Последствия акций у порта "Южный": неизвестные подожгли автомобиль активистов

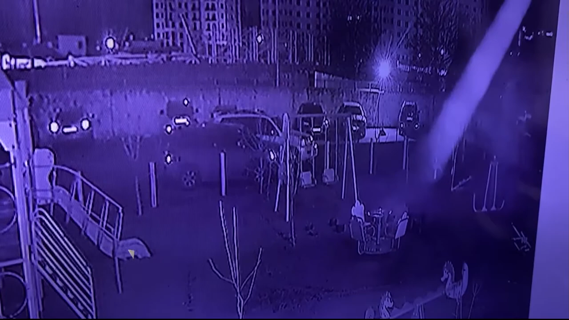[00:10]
На камерах видеонаблюдения видно, как злоумышленник подходит к машине марки Рено и оставляет около нее рюкзак со взрывчаткой. Активисты уверены, человек, который подорвал их авто, профессионал своего дела,